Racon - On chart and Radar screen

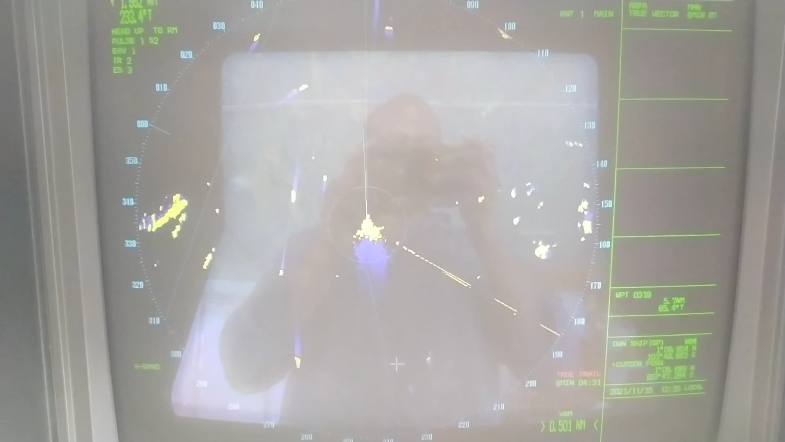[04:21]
the Da Dit Da coming up nearly on
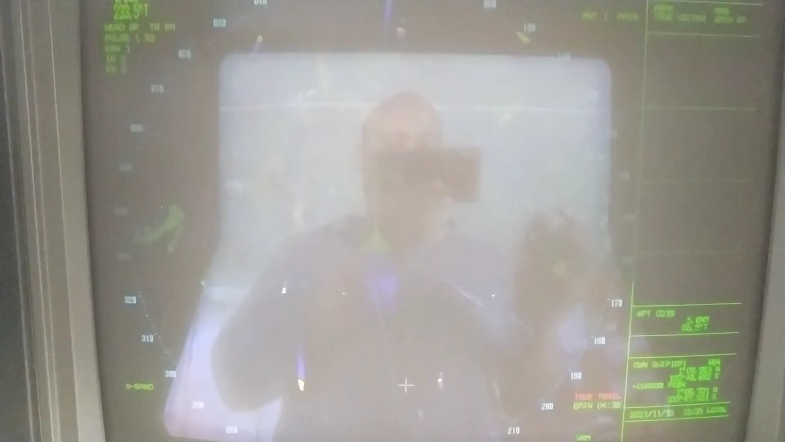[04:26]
our beam so that is the Raycon I am keeping the pointer on the
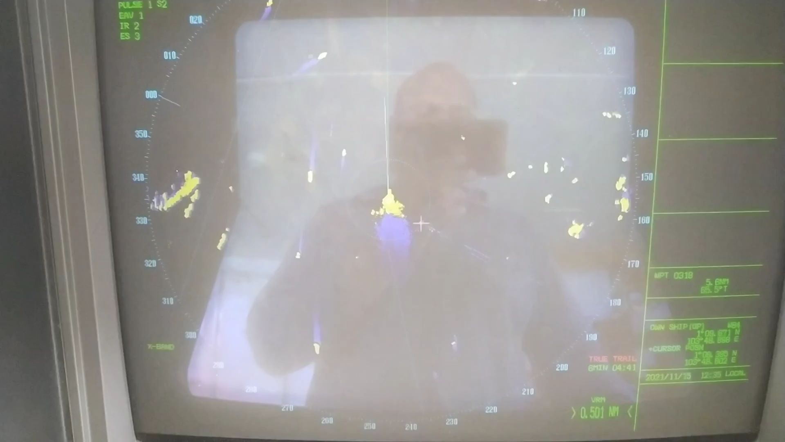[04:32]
Raycon next let us check out next let us check out Batu Barhandi so this is the view of Batu Barhandi from my ship